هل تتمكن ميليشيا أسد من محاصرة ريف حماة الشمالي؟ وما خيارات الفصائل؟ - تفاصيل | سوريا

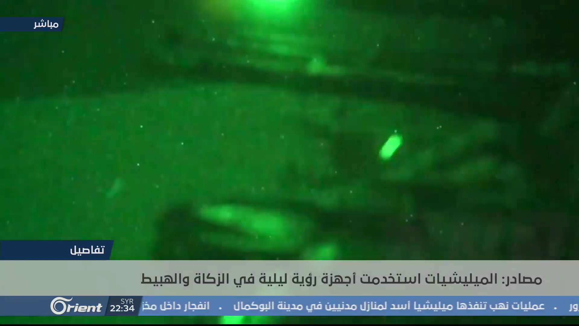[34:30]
يلاحظ كذلك الاعتماد الكبير على الطائرات المسيرة لرصد الخطوط الخلفية للفصائل فهنا على سبيل المثال ترصد